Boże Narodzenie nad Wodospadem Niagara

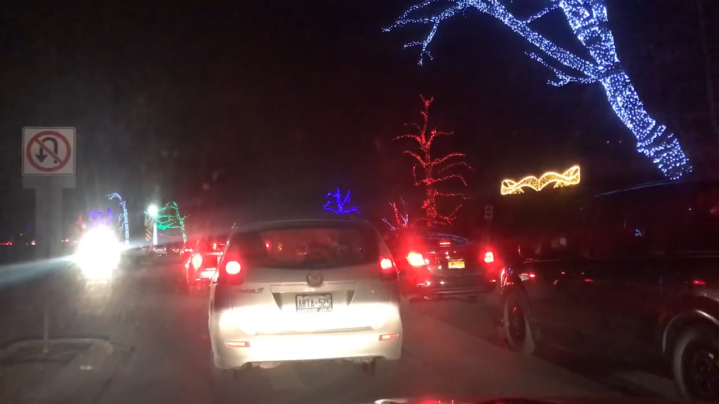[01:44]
Na trasie są korki, bo wszyscy chcą oczywiście zrobić zdjęcia. Są też parkingi i można wyjść na chwilę i zrobić sobie spacer wśród udekorowanych drzew.